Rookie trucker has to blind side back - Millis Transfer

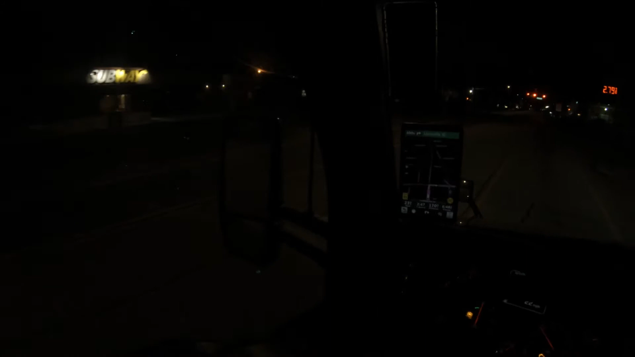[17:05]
Some of my viewers would know exactly where I'm at right here, right now. The big town of Harlem. Yep, that's where I'm from, everybody.
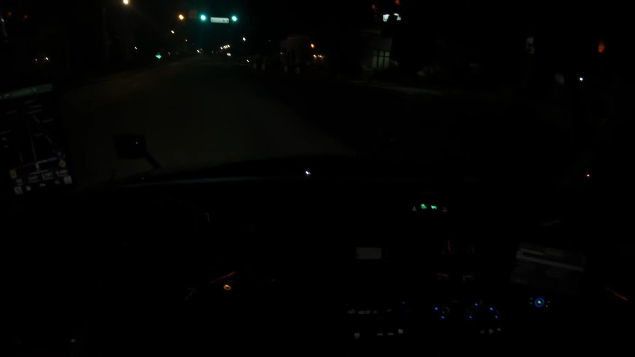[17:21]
So the route where I'm going actually brought me down this highway here, which is 221. It was bringing me straight through the way I'm going now to my destination. And I only live, I mean, literally like 2 minutes from here. It's where I'm leaving now. I just left my house.
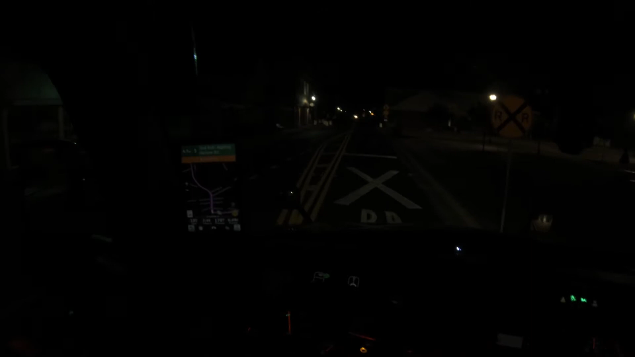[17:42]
So your boy got to go home again. Two nights in a row. That was great. But yeah, I only had, I don't know, about an hour and a half left on my clock when I shut down. I would have liked to have drove some more, but the thing is, the place I'm going to, I don't even know if I told everybody where I'm going to.